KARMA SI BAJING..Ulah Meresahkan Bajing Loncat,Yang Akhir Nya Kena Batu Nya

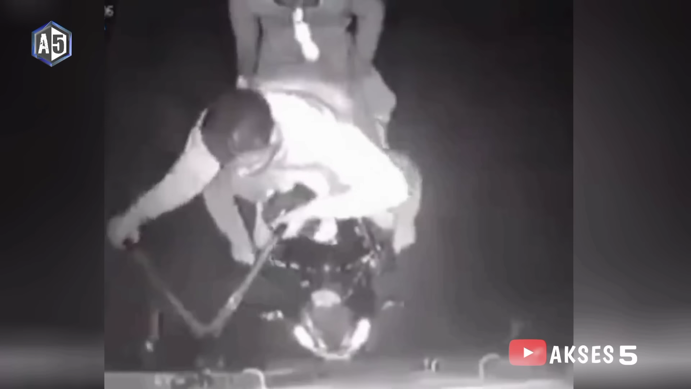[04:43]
Kedua pelaku itu terlihat saling berboncengan. Satu orang mengendarai motor, satu orang membonceng dan beraksi menggunakan gunting besar untuk memutus kunci penutup bak truk.
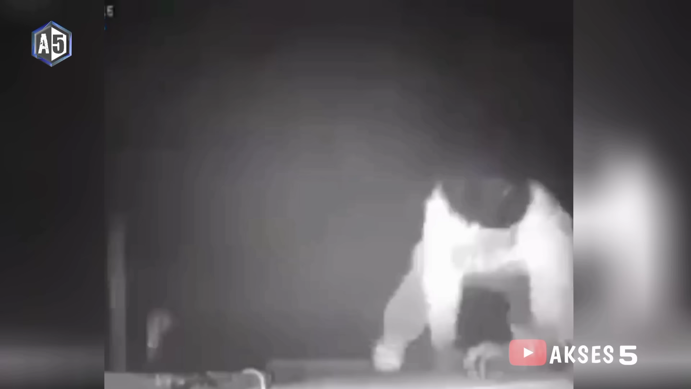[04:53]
Setelah satu orang berada di bak truk, pengendara motor terlihat terjatuh bersama motornya.
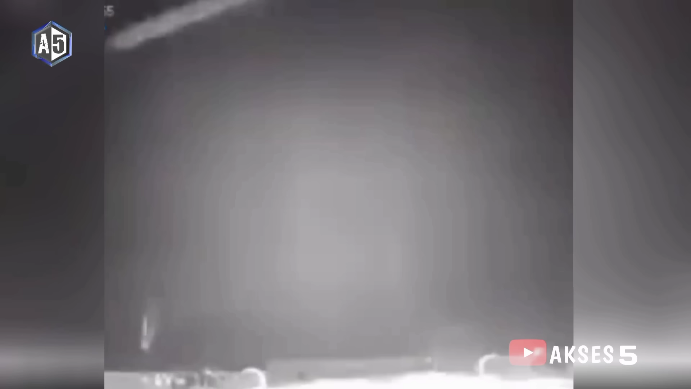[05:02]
Sepertinya sopir truk melakukan pengereman untuk melumpuhkan satu orang yang mengendarai motor. Dengan rem mendadak, motor tertabrak bagian belakang truk dan terguling.